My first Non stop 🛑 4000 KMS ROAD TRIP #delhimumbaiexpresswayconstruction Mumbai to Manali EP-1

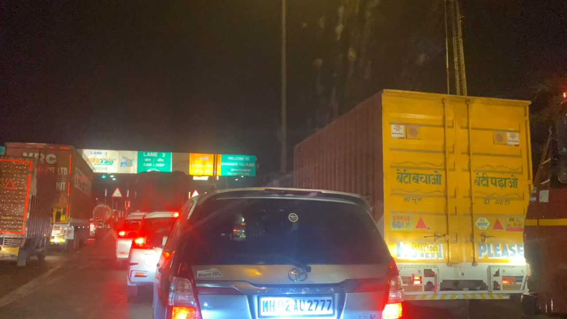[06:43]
देखो ये अभी पहला टोल बूथ है, वेलकम टू
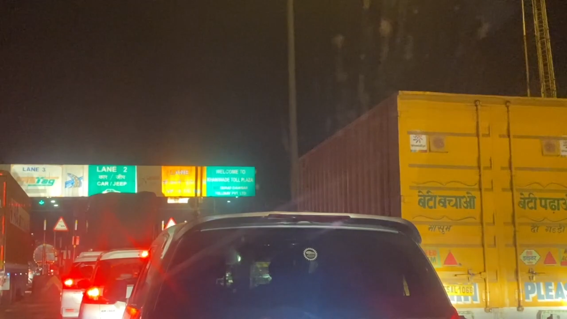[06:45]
कानीवाड़ी टोल बूथ।
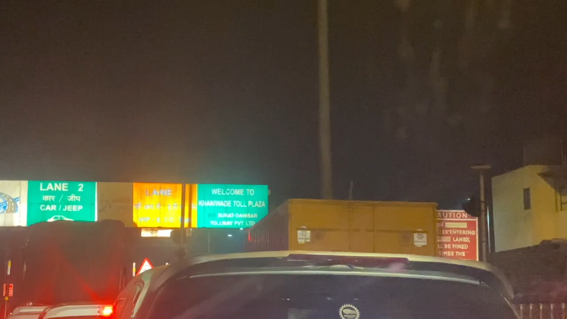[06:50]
ये अभी अपने को पहला टोल बूथ मिल रहा है, सूरत दहिसर टोल प्राइवेट लिमिटेड।
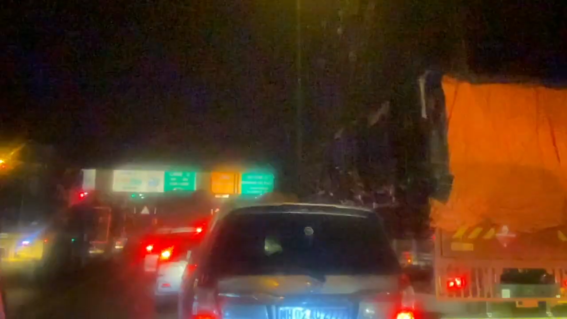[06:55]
अभी 12:25 हो गया रात का, अभी 12:25।
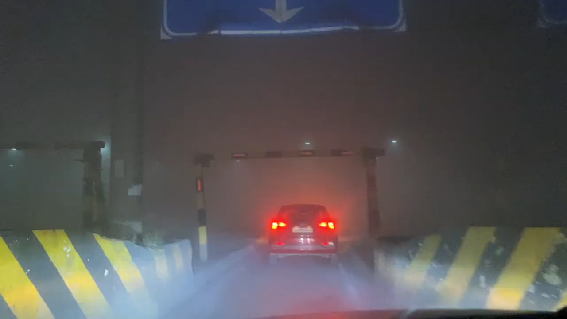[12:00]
मनाली पहुंचने से पहले ही अपने को देखो फोग मिल गया, मनाली में तो बर्फ है, यहाँ पे तो फोग ही फोग है।
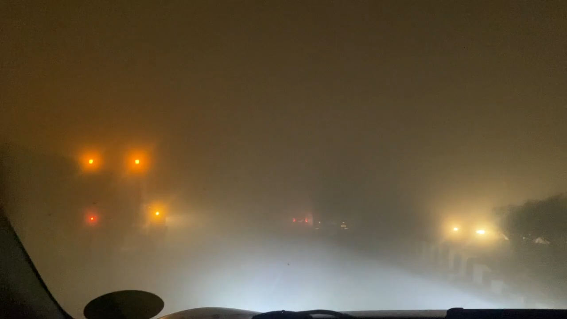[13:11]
ये देखिए भाई अभी वापी 22 किलोमीटर है, यहाँ पे इतना फोग है गाड़ी चलाने को नहीं हो रहा है। अभी 2:10 हुआ, 2:10 बज गए,
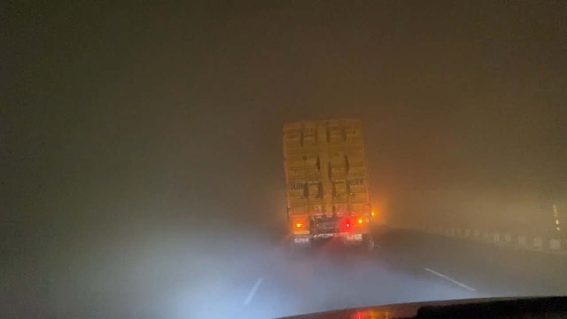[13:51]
देखो अभी कौन सा साइड लेता लेगा वो भी मुझे नहीं मालूम, वो हिसाब से हो गया मेरा। डर लग रहा है गाड़ी चलाने को, लेकिन यहाँ पे कि अभी कहीं भी पार्क भी नहीं कर सकते गाड़ी, एक्सीडेंट होगा ना पीछे से गाड़ी आके ठोकेगा।